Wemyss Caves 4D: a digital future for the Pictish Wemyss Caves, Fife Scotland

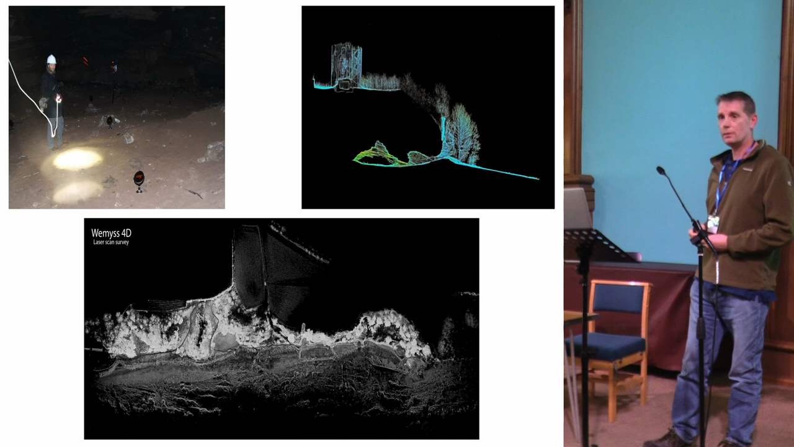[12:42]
so we used everything we could this time around as well um what you have here is the laser scanning um marcus abbott then working for for yet did the did the laser scanning and um across the the 800 meters of coastline you can see that the the condensed laser scanning results at the bottom there that's the that's the compressed version of uh about half a terabyte of scanning data that we collected from from along the whole coast and there was an immediate benefit from that because in the top right hand corner you can see the what remains